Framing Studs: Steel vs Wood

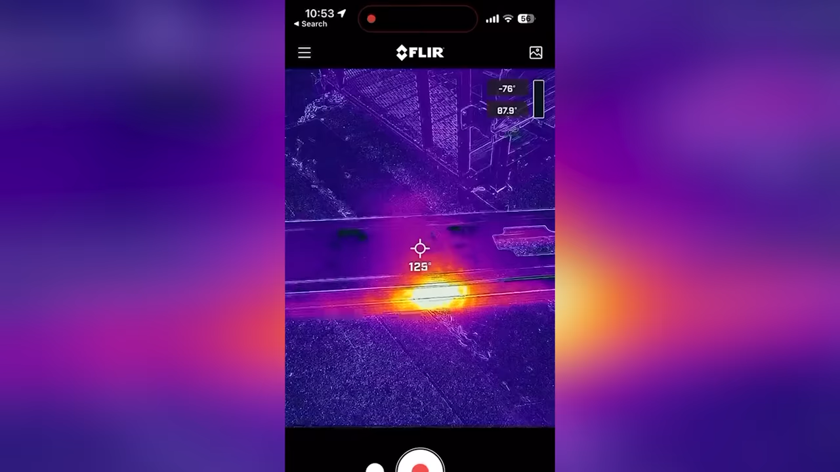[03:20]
Five seconds. And look how hot that steel gets.
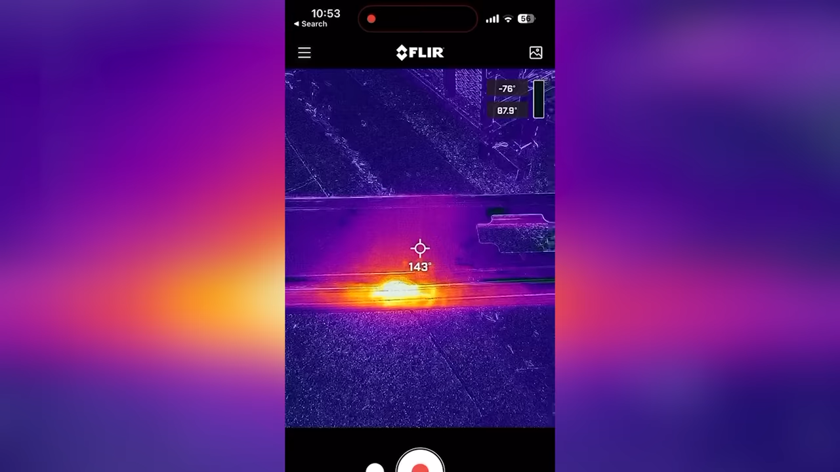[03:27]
Of course, it's going to get hot, right? Because we just heated it up.
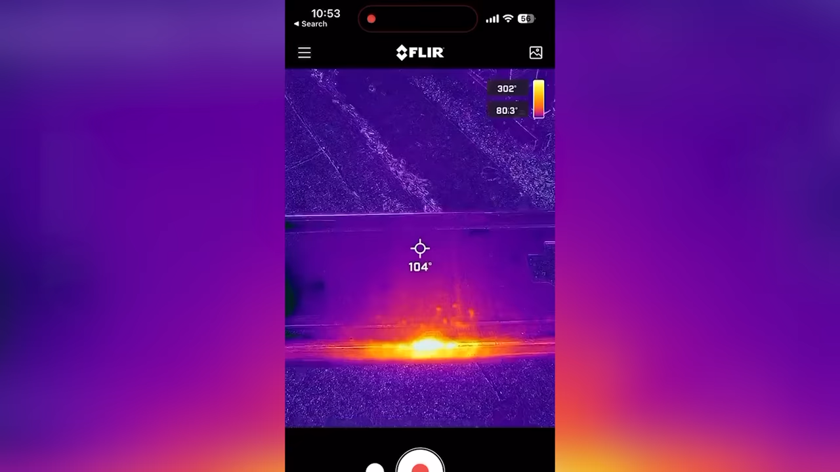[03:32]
But look, as I run my FLIR camera back all the way to the backside of this stud, oh, I can feel that. That's hot back there.
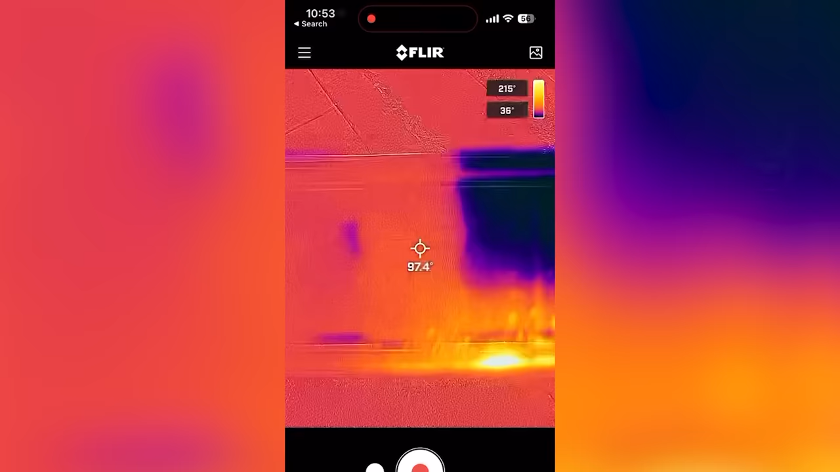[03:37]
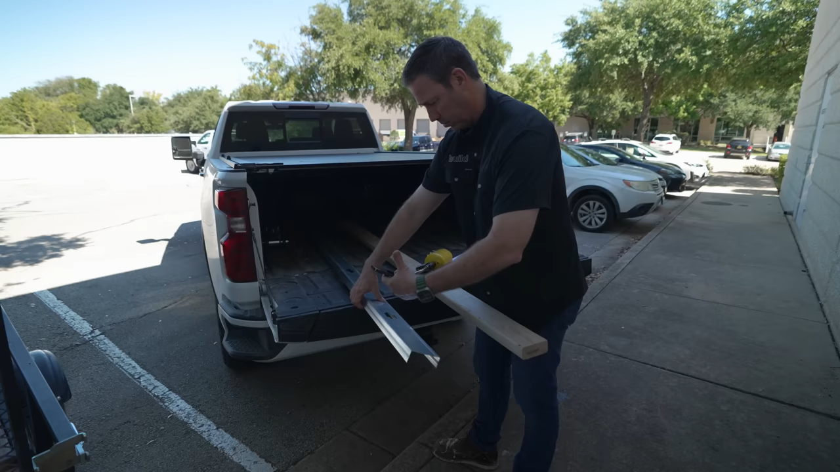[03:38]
Let's see if I can actually show you a value on the backside of that.
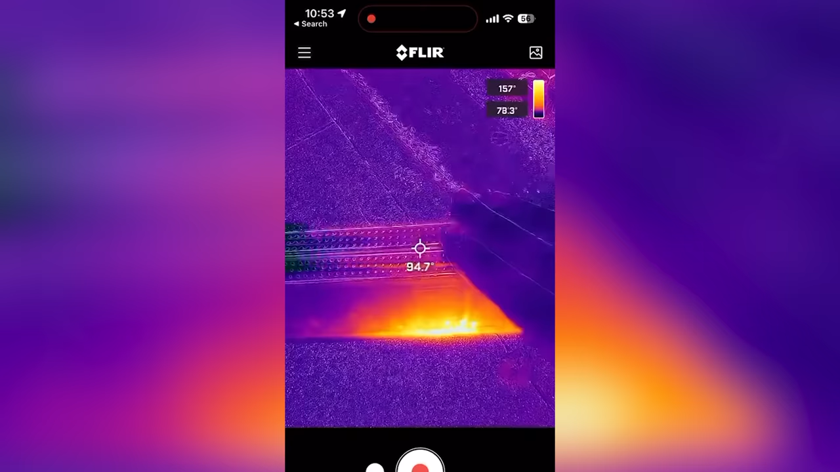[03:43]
It looks like it's gone up about, I don't know, 15, maybe even 20 degrees in just five seconds of putting that on there.
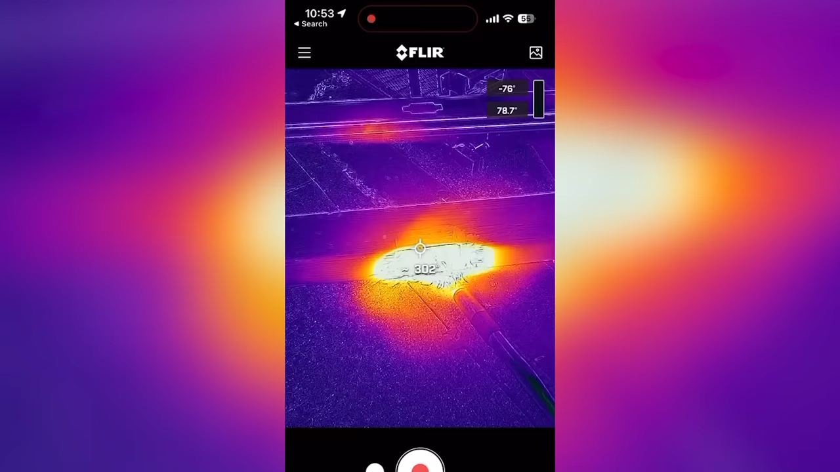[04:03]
Oh, interesting. It's self-extinguished. I didn't even have to use my little water bottle. So that's good.
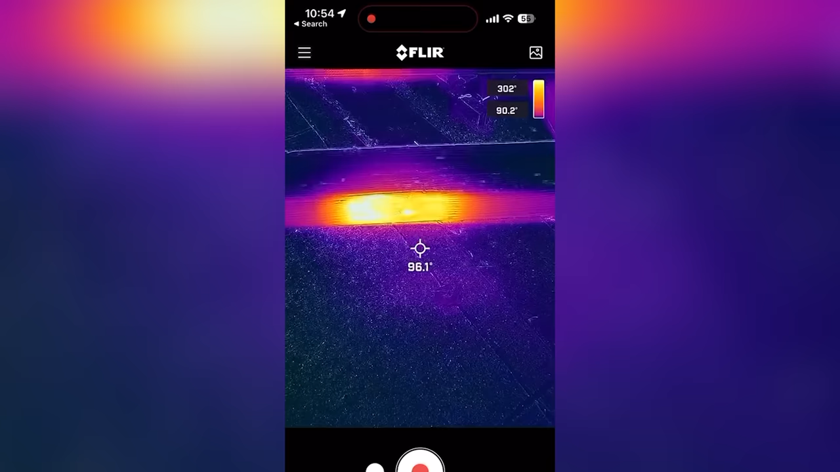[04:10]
So you can see where the fire was. It's still hot here.
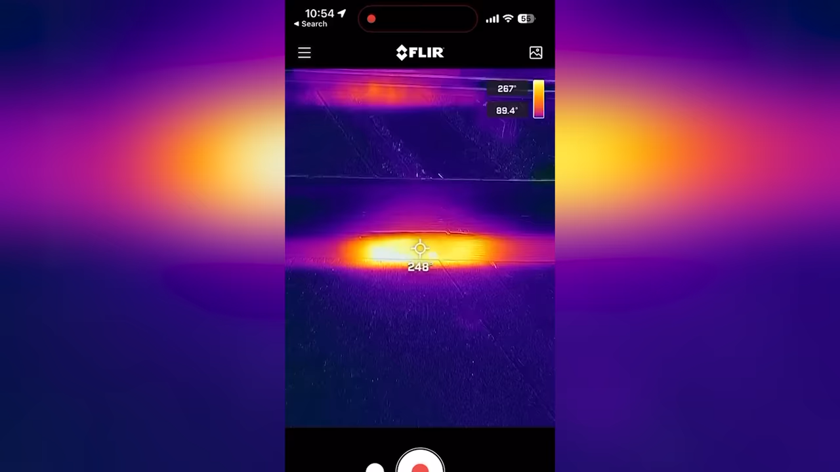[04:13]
But now you, of course, know what's going to happen. I touched the backside of that and nothing. It's totally fine back here.
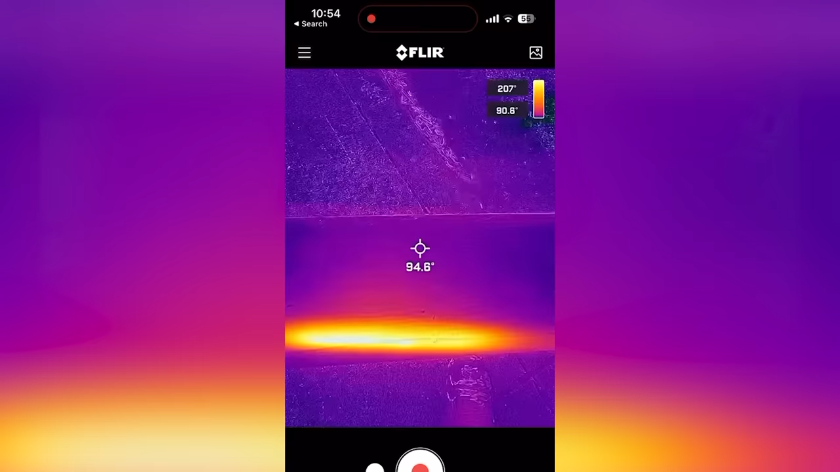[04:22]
This one, I can still feel that heat on the backside of my hand. It's still pretty. I can touch it. It's under 100 degrees, but it's not far off.
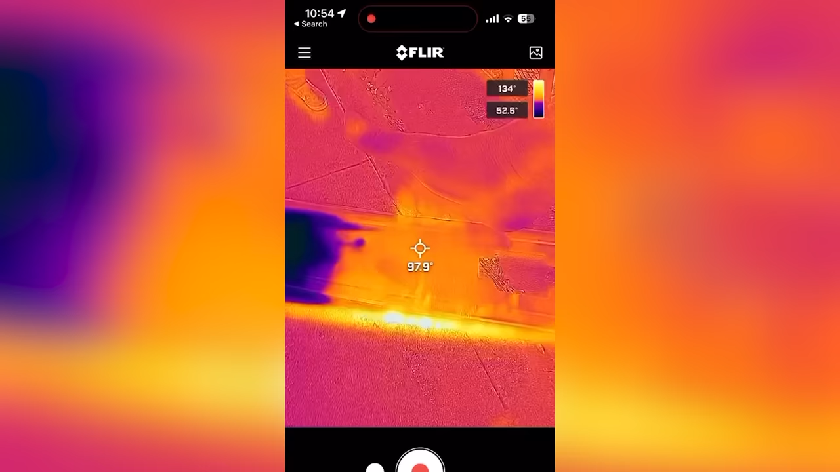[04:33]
It's in the upper 90s here, whereas this wood stud at the face, it's still hot.
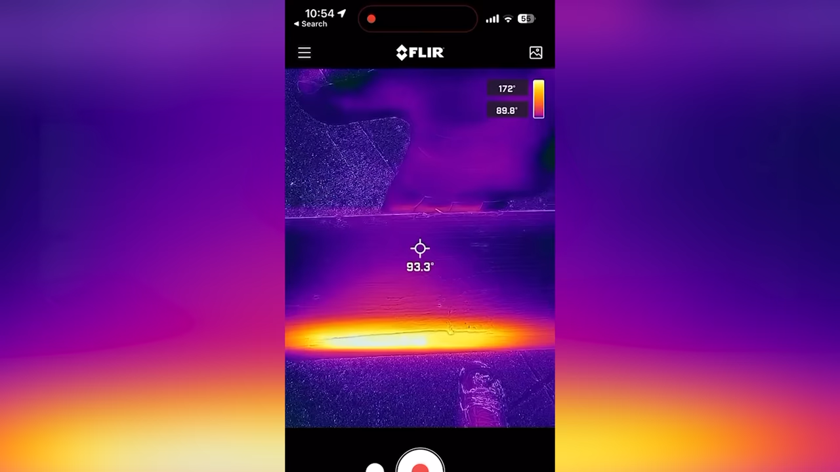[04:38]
But back here where my hand is, I'm fine.
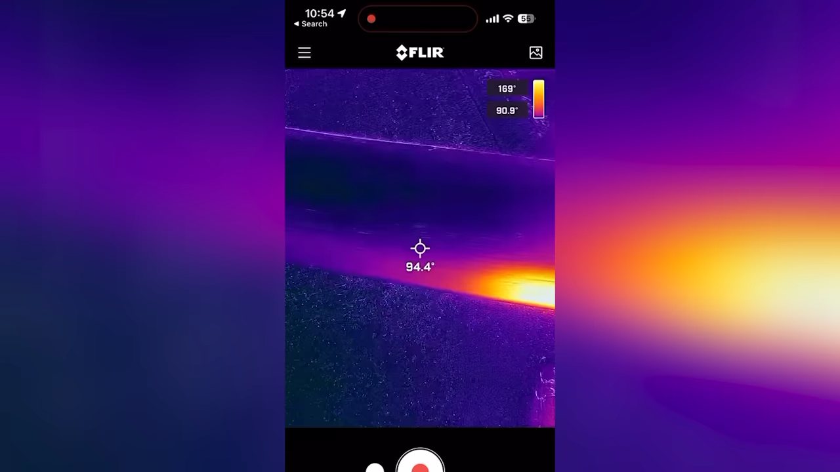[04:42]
I'm not feeling that heat at all. Here's the deal. Steel studs, highly conductive steel, right? We make wires from steel.